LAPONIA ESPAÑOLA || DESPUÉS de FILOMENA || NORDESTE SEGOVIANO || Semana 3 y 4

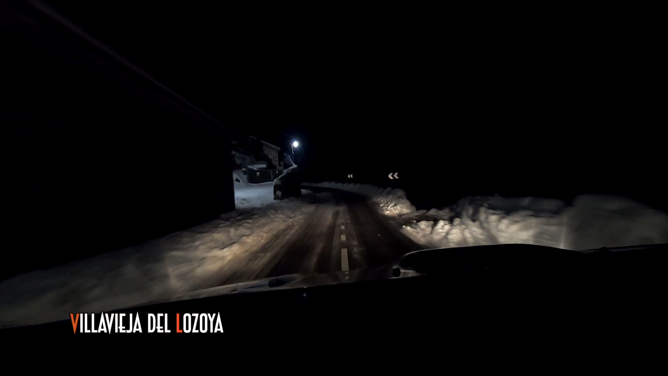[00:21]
Ya, la verdad es que ha bajado bastante. Hoy es lunes. Estoy yendo a currar, que mis compis no podían, algunos no podía llegar al parque desde Madrid. Yo como por... Aunque parece increíble, la zona norte ha sufrido menos. Yo vengo desde el lado, desde el otro lado de Somosierra, del lado de Segovia,
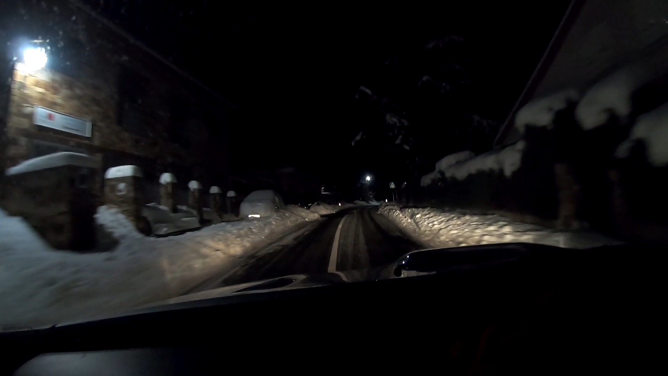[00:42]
y se puede ir, pero fijaos cómo está todo, ¿eh? En Villavieja del Lozoya. ¡Yuhu!